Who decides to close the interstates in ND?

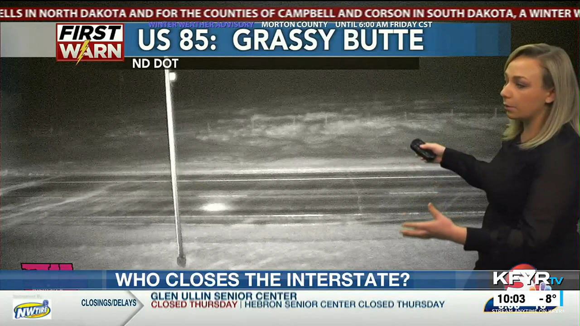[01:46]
Lieutenant Arndt said the North Dakota Highway Patrol has cameras so the public can see the road conditions in real time.